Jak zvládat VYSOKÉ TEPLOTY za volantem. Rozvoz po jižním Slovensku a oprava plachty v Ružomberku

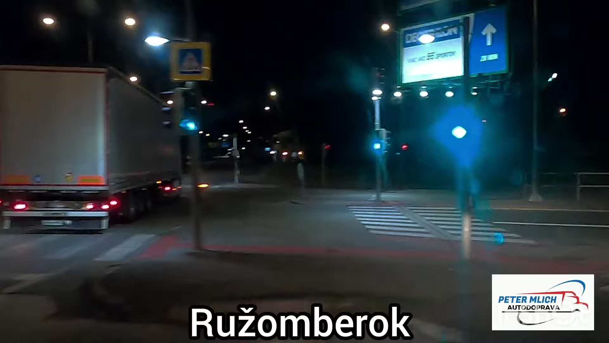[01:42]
No přátelé, takže máme tady noc. Nacházíme se v Ružomberku. Nějakých 17 kilometrů od dolného Kubína. Od města, kde já na Slovensku bydlím.
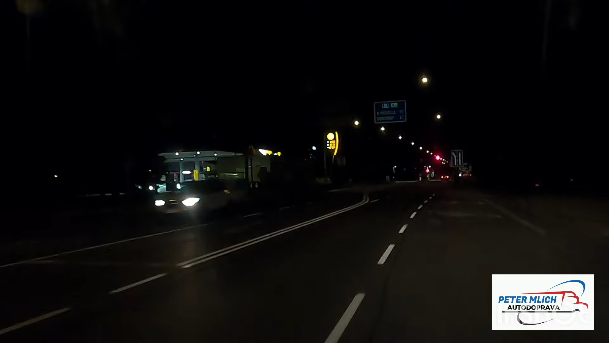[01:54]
Je 22 hodin 28 minut. Já se přesouvám teda na svoji první zítřejší vykládku. Jedu do nitry. Ale tady musím ještě natankovat. Teď jsem měl takovou rychlou expresovou kontrolu. Ani jsem nestihl zapnout kamery. Zastavila mě finanční zpráva. Tady vlastně v Ružomberku je takové jedno místo, kde velice často stávají a kontrolují nákladní dopravu.